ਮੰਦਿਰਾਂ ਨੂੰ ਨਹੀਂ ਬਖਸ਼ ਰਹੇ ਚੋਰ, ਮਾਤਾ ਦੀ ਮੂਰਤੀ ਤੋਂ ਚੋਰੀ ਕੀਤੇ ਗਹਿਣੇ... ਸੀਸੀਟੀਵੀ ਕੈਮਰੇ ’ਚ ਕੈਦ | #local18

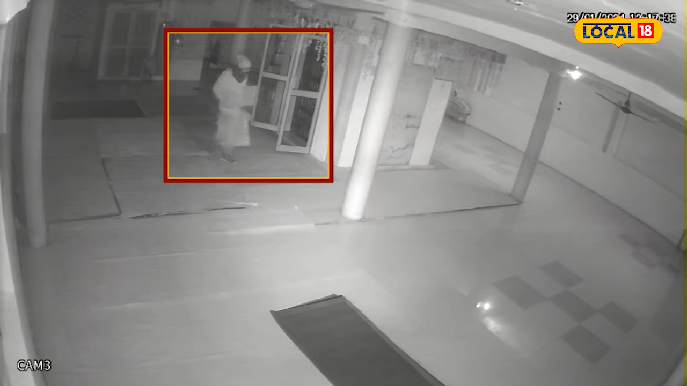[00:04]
पुरातन माता दे मंदर नू निशाना बनाया गया क्या जारे है कि मूर्ती दे जो गर्दे विच गैने पाए होई सी उसनू लेके चोर मोकेतों फरार हो गया है ते कटना सीसी टीवी दे विच कैद हुई है यह मामला